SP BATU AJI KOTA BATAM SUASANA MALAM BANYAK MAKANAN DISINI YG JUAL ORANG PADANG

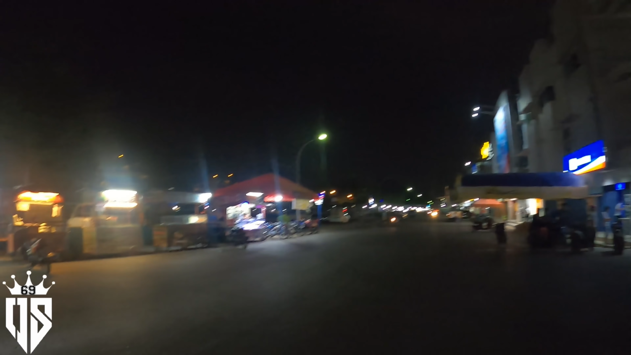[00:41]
Oke, kenapa aku di sini? Aku pun tak tahu kenapa. Jadi apa-apa benda, jom kita cari tahu apa yang ada di SP Batu Aji ini. Wow, banyak kali orang jual di sini.
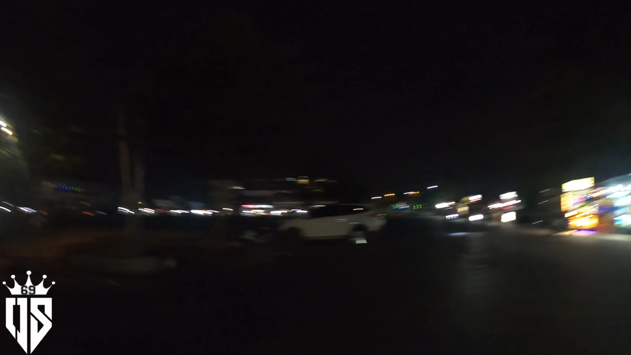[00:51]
Tapi di sini aku nggak sendiri ya, aku bersama kawan-kawan saya di sini. Jom kita mulai dari sini ya.